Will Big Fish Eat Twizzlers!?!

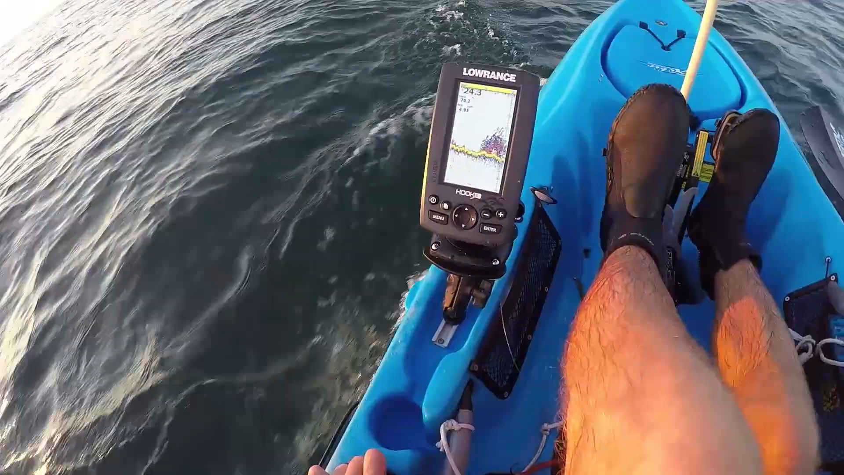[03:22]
Look at the screen. Can't really tell if it's bait or if it's fish, but there's a lot of stuff here.